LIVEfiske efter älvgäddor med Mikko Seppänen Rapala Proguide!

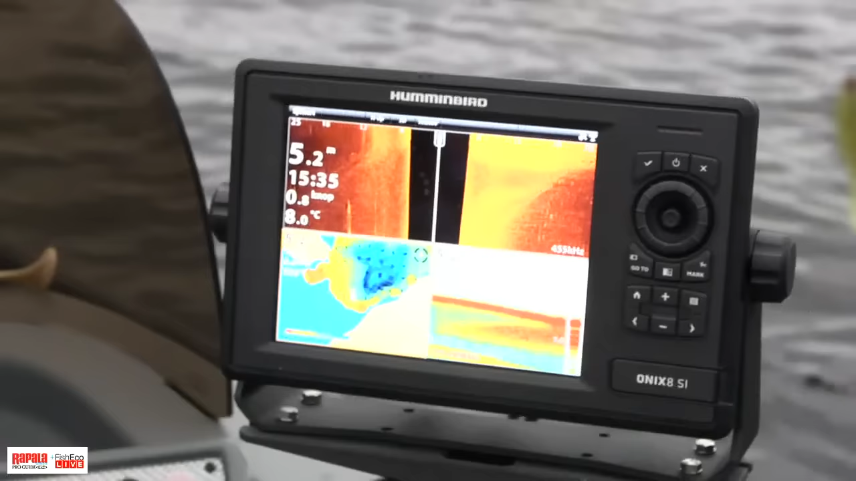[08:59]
On screen: water 8.0°C
Du är med och filmar in. För det blir så tydligt när vi ser dem här. Och det är de vi väntar lite grann på ska dra sig ännu längre in. Ja, för nu medan de står här ute, om gäddan är jätteaggressiv och det är en bra dag, då jagar de ju i stimmen över frivattnet.
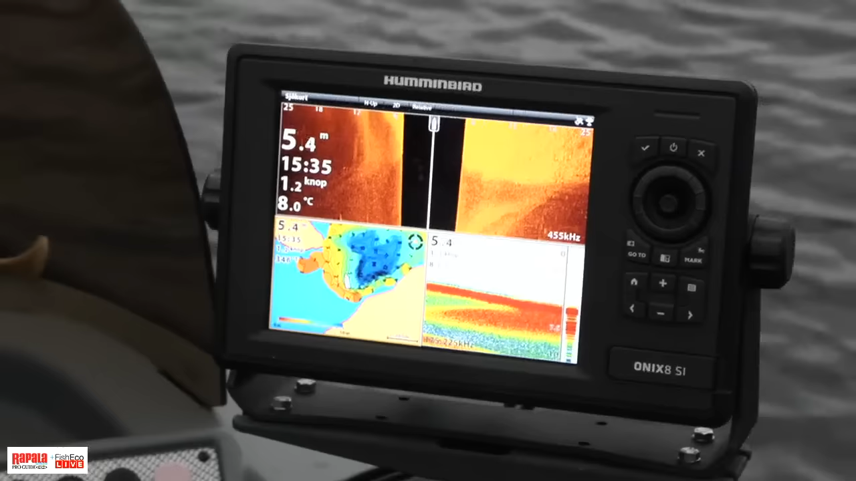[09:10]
On screen: depth 5.4 m, water 8.0°C, speed 1.2 kn
Men nu har det varit jättesekt och det har ju varit så i 2 veckor. Bästa chansen man har nu är när braxen börjar gå upp mot det grunda vattnet, då fiskar vi av den här kanten på 4-5 meter. Det är som en sån här ambush point där gäddan kan stå och vänta då.
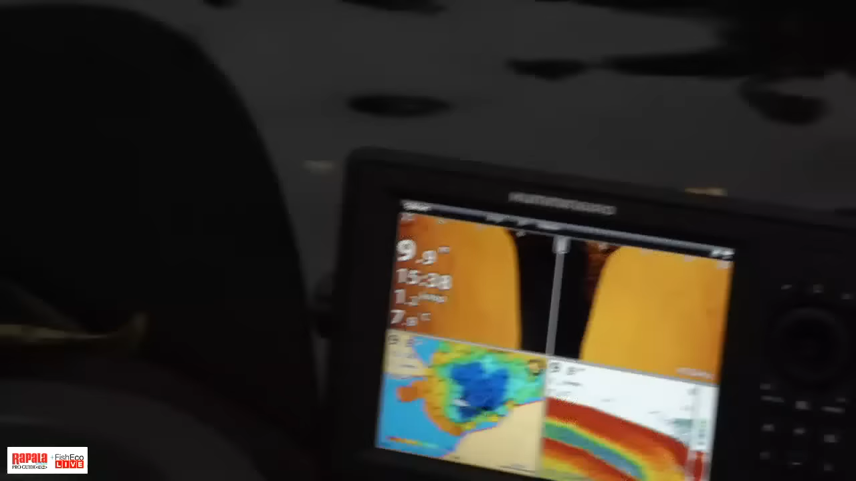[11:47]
Och nu är de på 10 meter ungefär. Om du kommer ihåg tidigare idag, då var de i frivattnet och hängde.
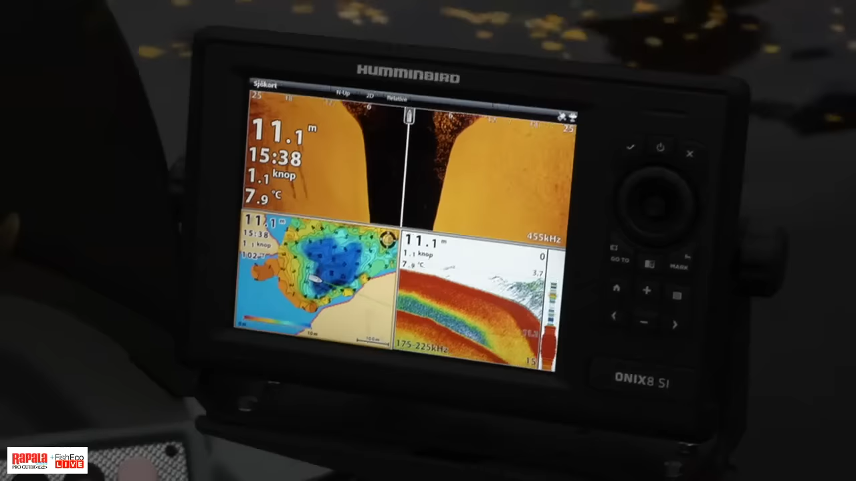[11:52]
On screen: depth 11.1 m, water 7.9°C
Ja. Nu har de kommit och ställt sig på kanten här. Branten, precis.
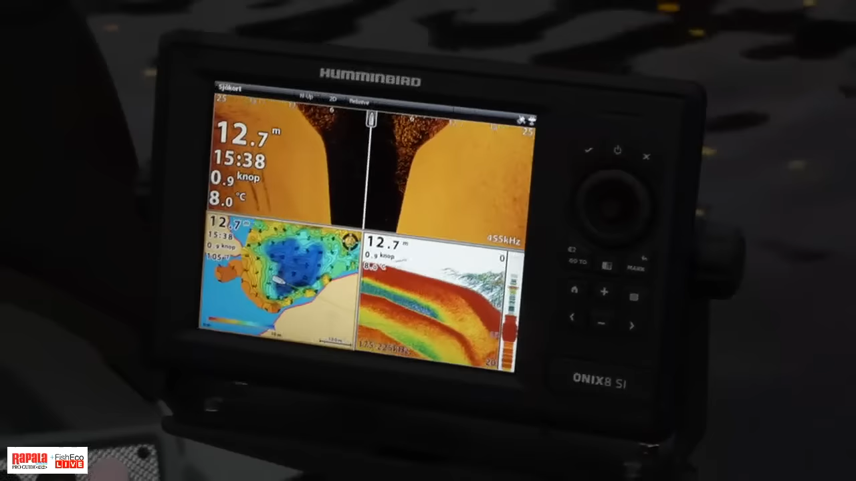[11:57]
On screen: depth 12.7 m, water 8.0°C
En del har ju gått upp redan på typ 5-6 meter. Så här kommande timmen eller två, då klättrar de upp på det här allra grundaste. Ja. Och där är det ju rätt mycket så. Och det är inte lite fisk? Nej, det är... Man lurar ju ögat.
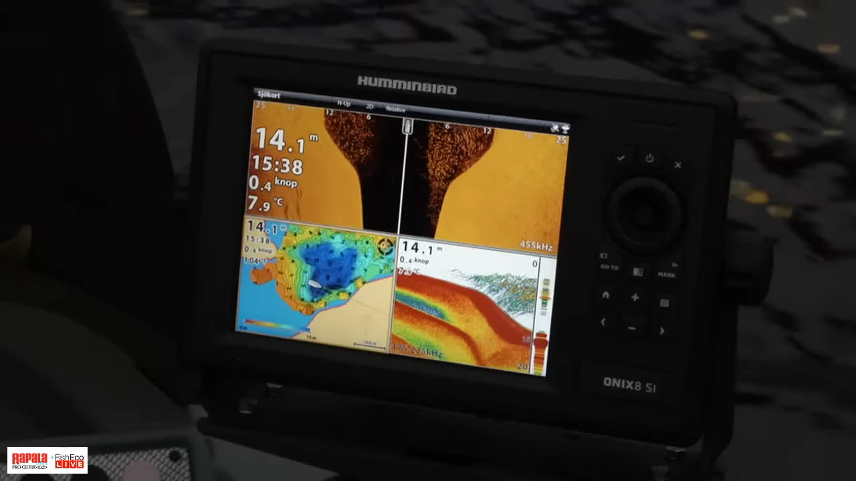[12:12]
On screen: depth 14.1 m, water 7.9°C
Nu har vi åkt över stimmen 20 meter och sen är det så hoppackat. Men när man ser dem på S-in på grundflaket, ja, då är det alltså hundratals, hundratals.
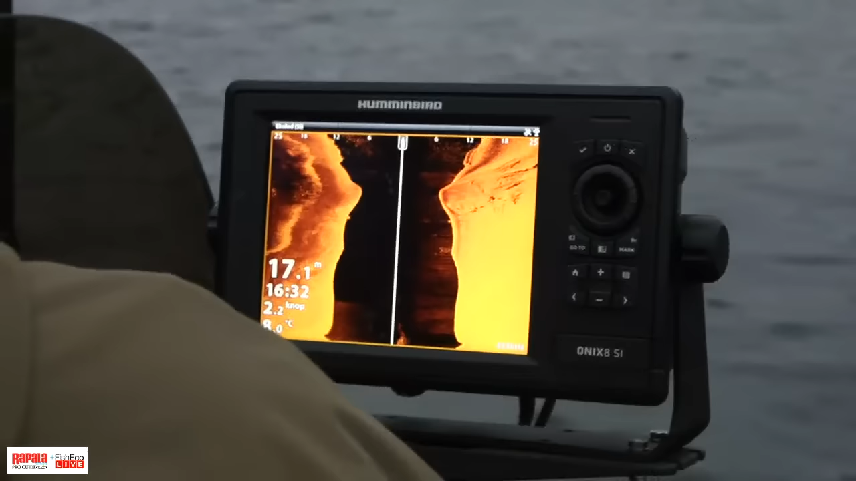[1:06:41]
Oj. Ja, man ser lite mer, det tätare på vänster sida och lite mer erfarenhet. Ja, vi åker ganska långt ut så de är mellan oss och land här.
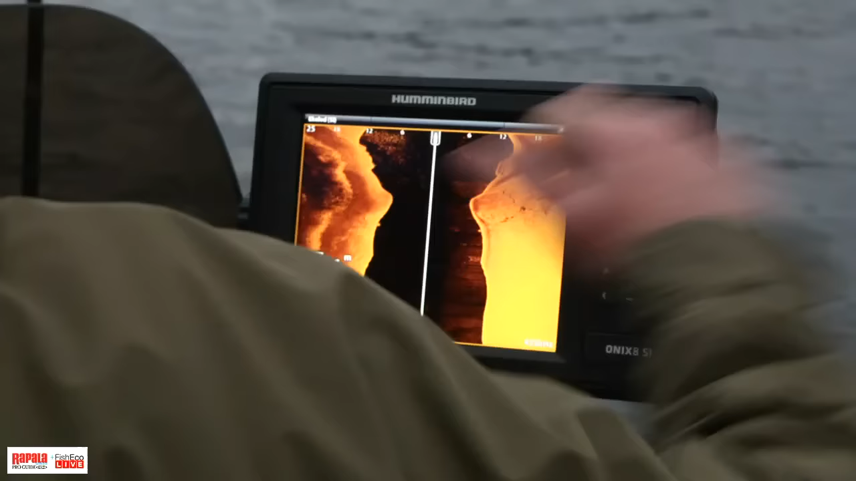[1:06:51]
Tidigare då var de med ut mot strömkanten. Men det här går också i mönster med det här, för det är ju braxarna.
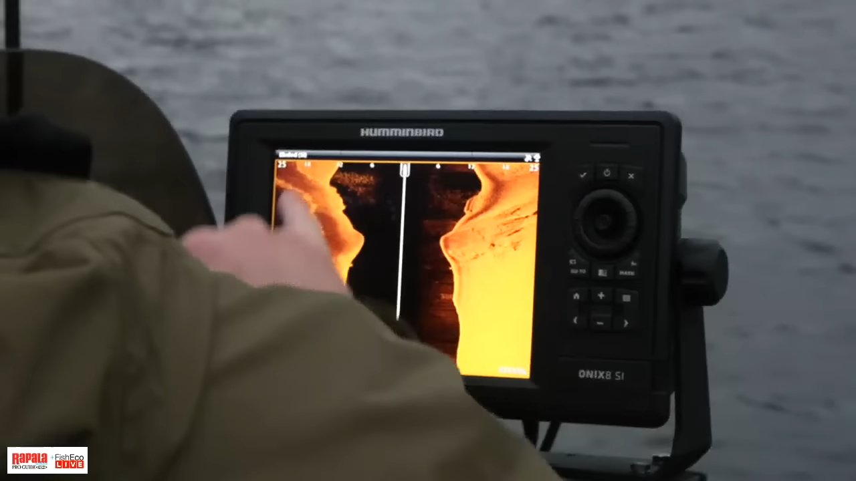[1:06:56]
De här braxarna går också upp mot land i, när det börjar bli mörkare.
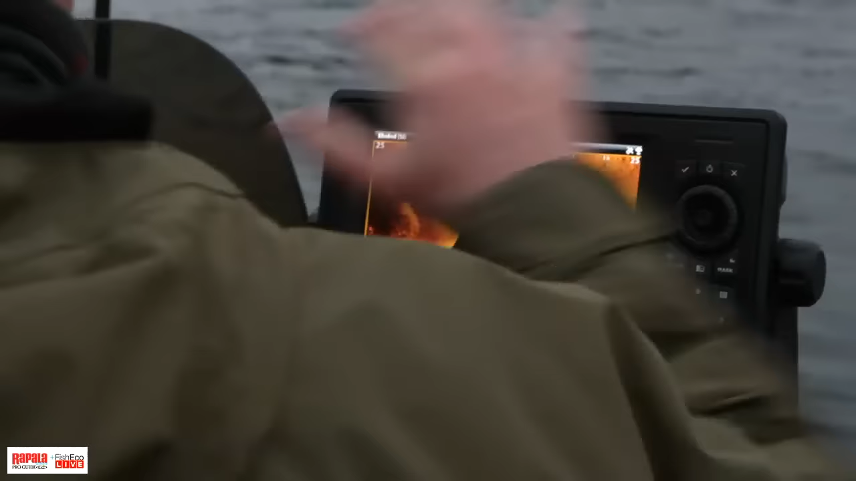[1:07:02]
För tidigare var de i strömkanten och där betar ju fisken. Men de här står här nu hela vintern.
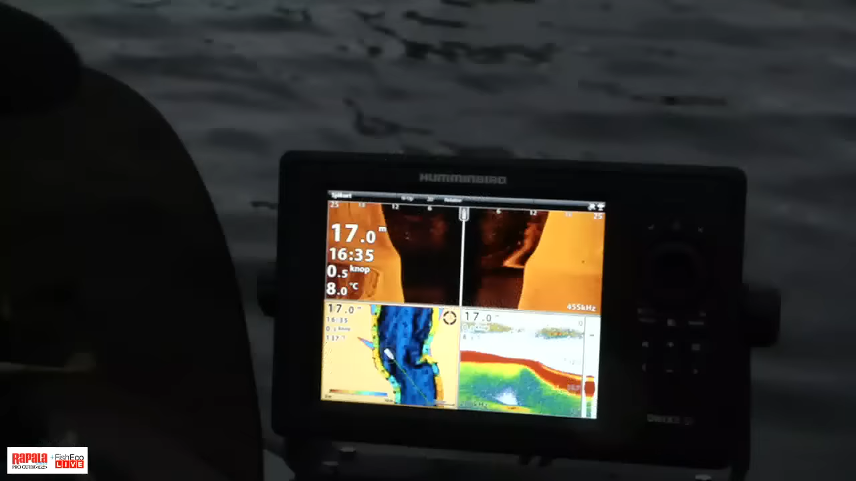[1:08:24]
On screen: depth 17.0 m, water 8.0°C
Ja, för nu ser vi att det är några större bågar under stimmen.
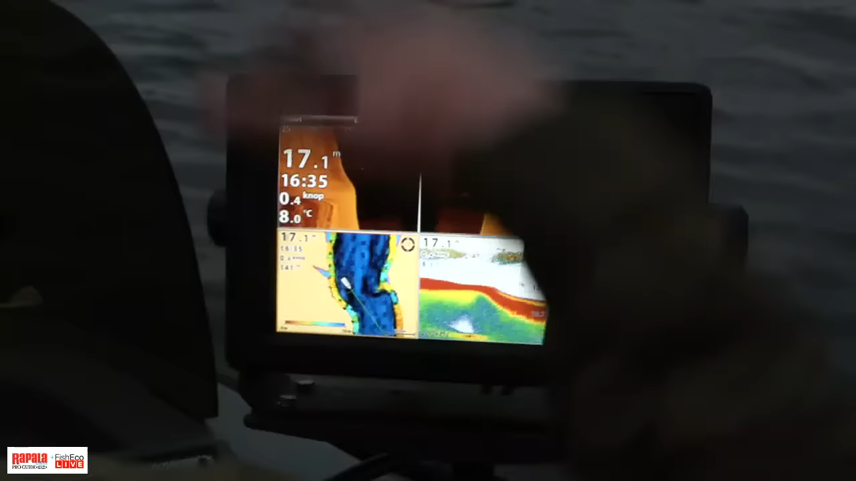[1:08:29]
On screen: depth 17.1 m, water 8.0°C, speed 0.4 kn
Det kan betyda att gäddorna nu börjar gå, de har gått upp i stimmen och jagat. Ja, nu lär vi fiska.